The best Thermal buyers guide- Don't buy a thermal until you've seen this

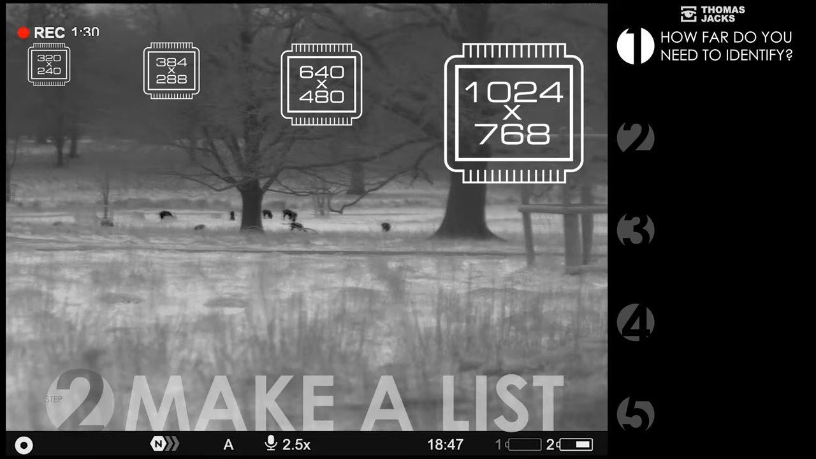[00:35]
More pixels means more clarity, even when zoomed in, which you'll want for bigger ranges and open countryside.
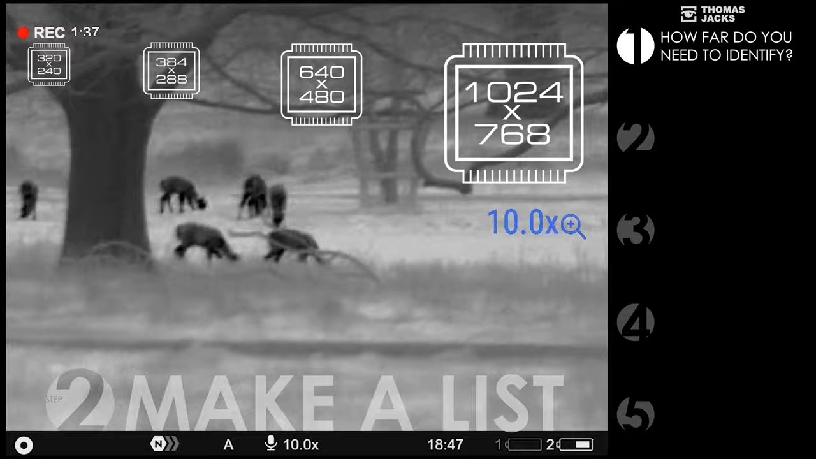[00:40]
But if it's only for the field you're in, say around 150 metres, entry level should be enough.